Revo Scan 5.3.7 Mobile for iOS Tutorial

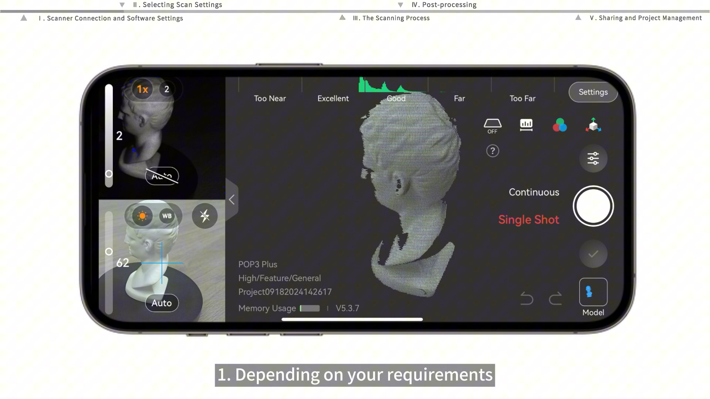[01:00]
one depending on your requirements select either single shot or continuous scanning mode
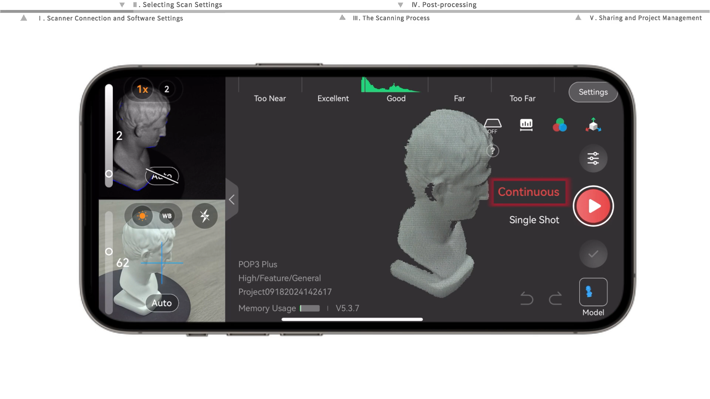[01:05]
you can also switch between the two modes mid scan
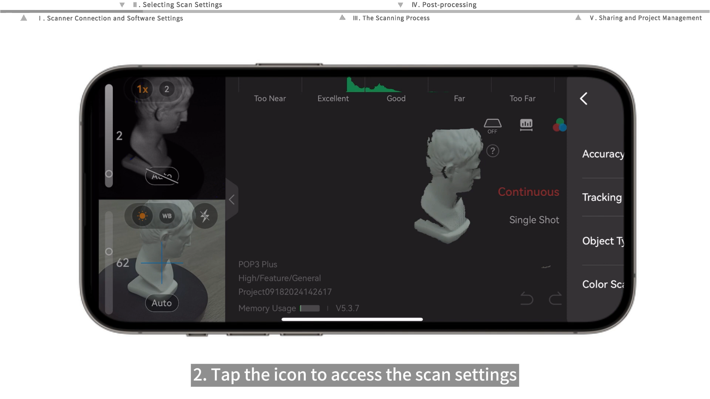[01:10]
two dot tap the icon to access the scan settings select your accuracy high standard or high speed
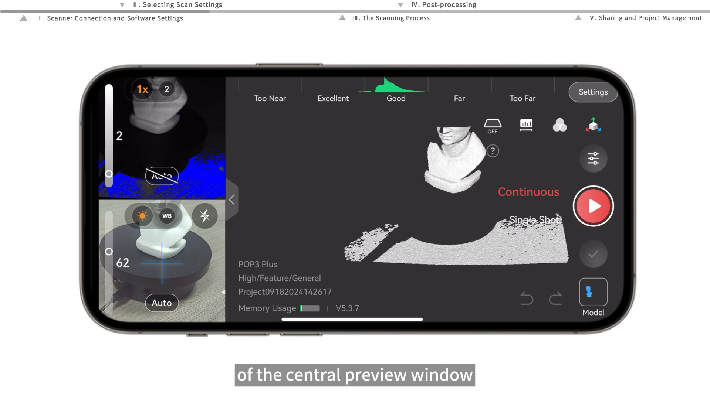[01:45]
tap here to turn on base removal the software will automatically detect and
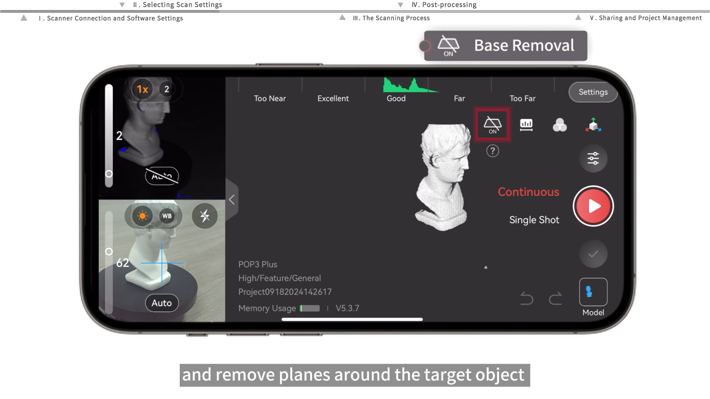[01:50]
remove planes around the target object that don't need to be captured tap
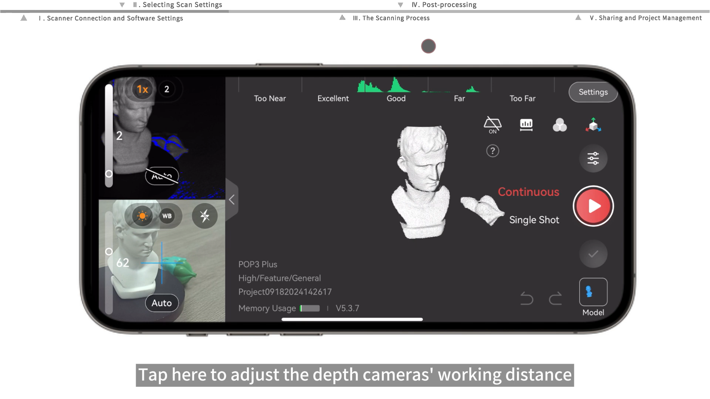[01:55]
here to adjust the depth camera's working distance this helps remove unwanted background
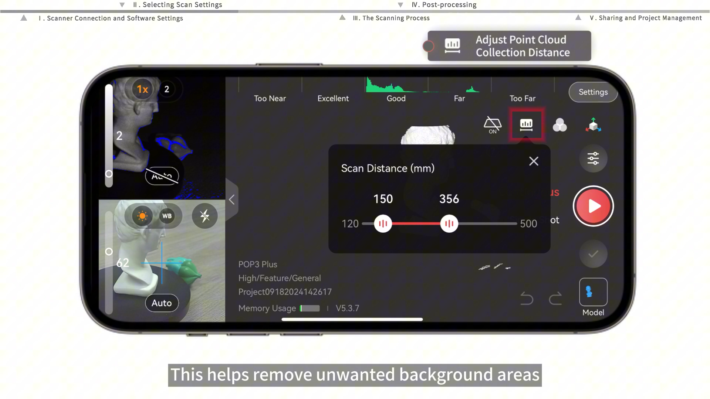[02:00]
areas and focus on the object being scanned if color scanning is enabled
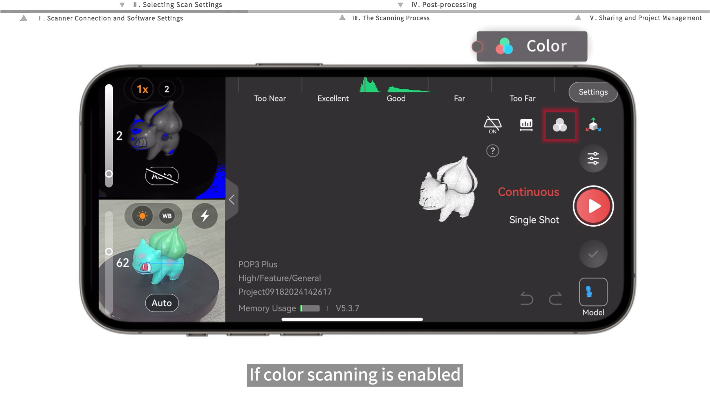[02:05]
tap here to display or hide the object's color information tap here to
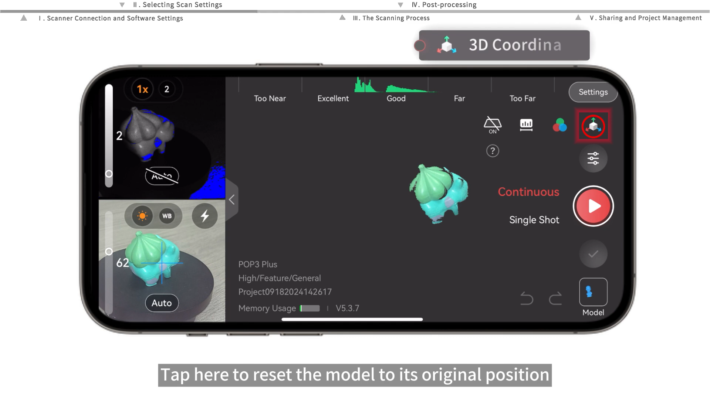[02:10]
reset the model to its original position for on the left side of the screen are
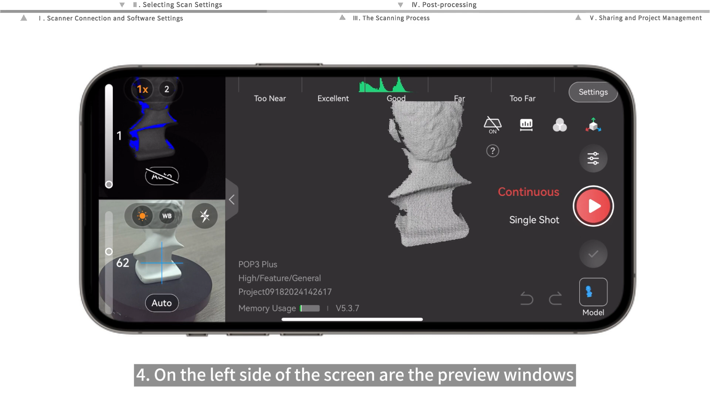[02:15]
the preview windows for the depth cameras and rgb camera in the depth cameras preview window
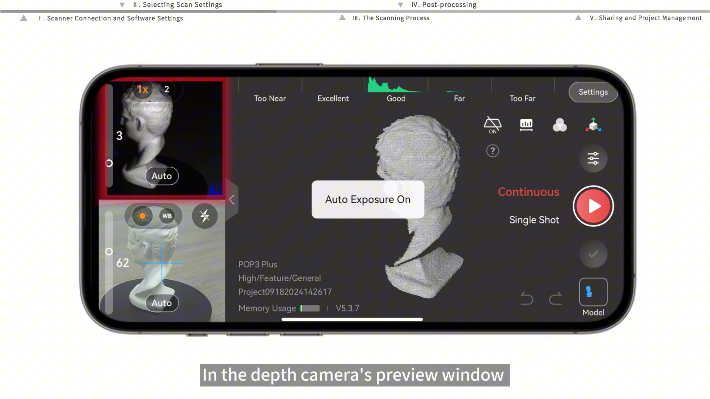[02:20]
you can select automatic or manual exposure when manually adjusting it is important to avoid overexposure or underexposure
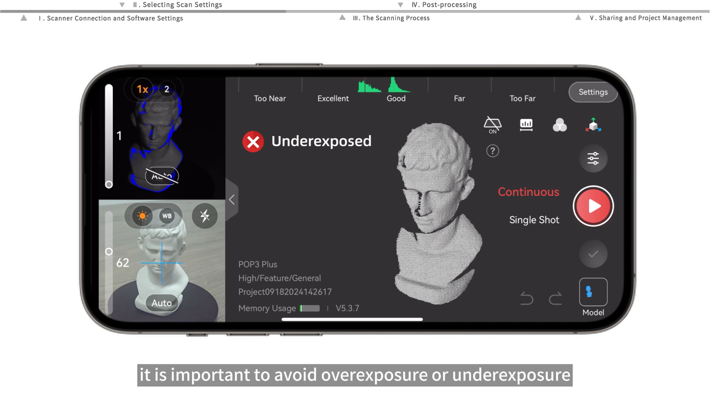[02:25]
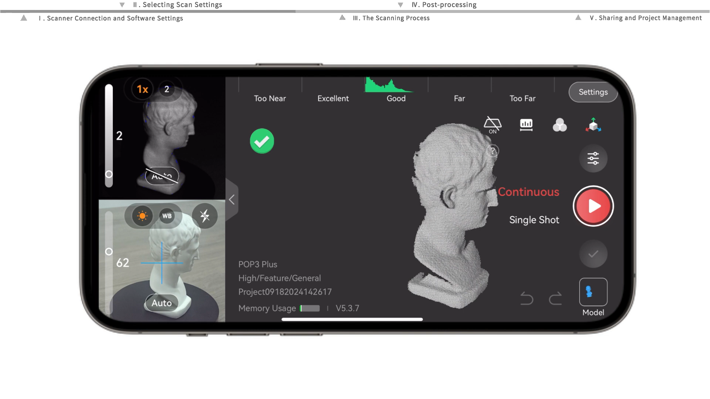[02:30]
you can set the rgb camera to automatic or manual exposure if color scanning is enabled
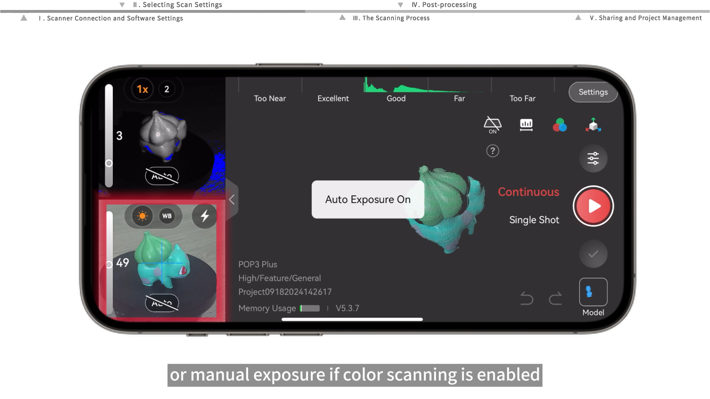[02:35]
when manually adjusting ensure the colors look clear and sharp in the preview window
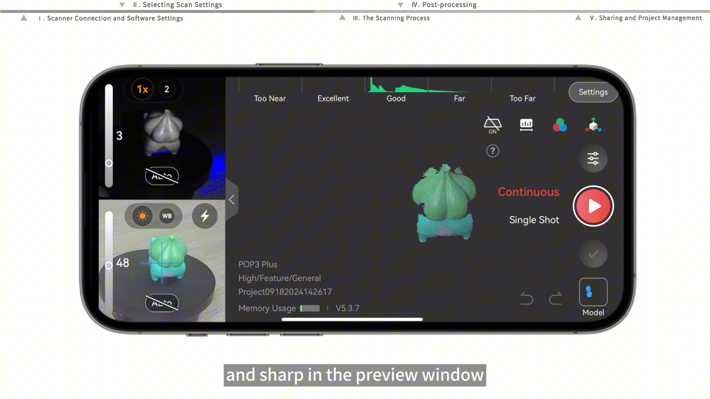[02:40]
you can also tap here to select automatic or manual
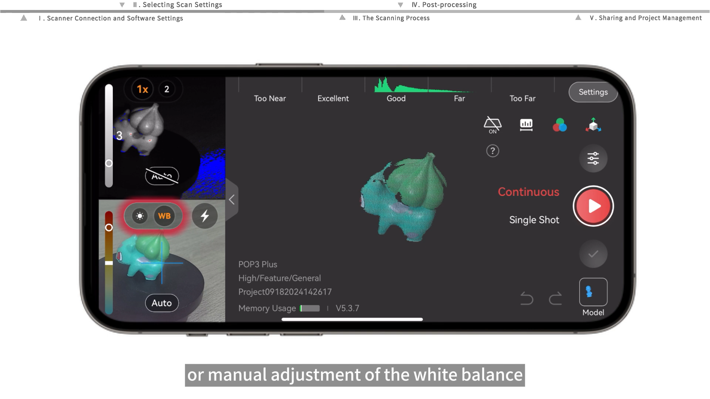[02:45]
adjustment of the white balance value to normalize the color temperature if the scanner
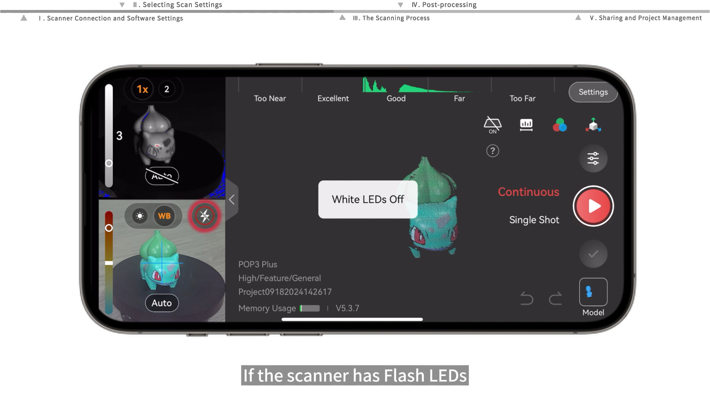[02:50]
has flash leds taping this button turns them on and off
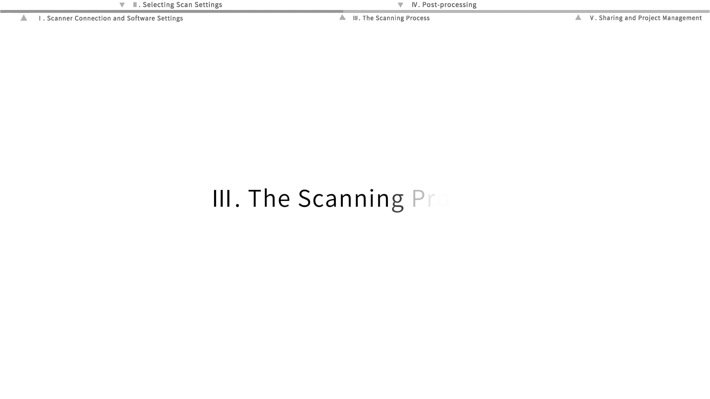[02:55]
after setting up your scan tap here to start scanning
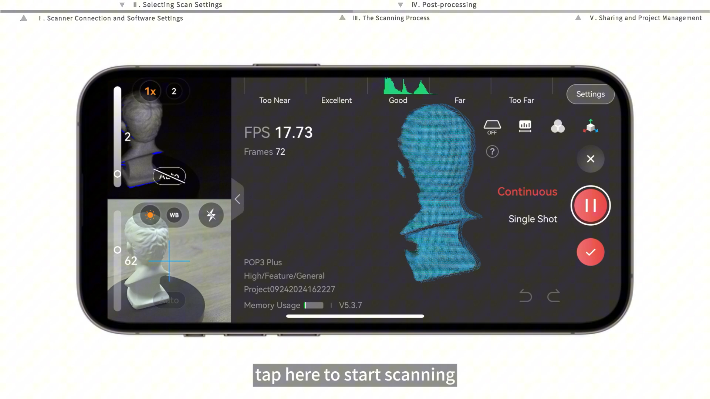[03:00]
when scanning pay attention to the working distance indicator bar try to keep it green at an excellent to good distance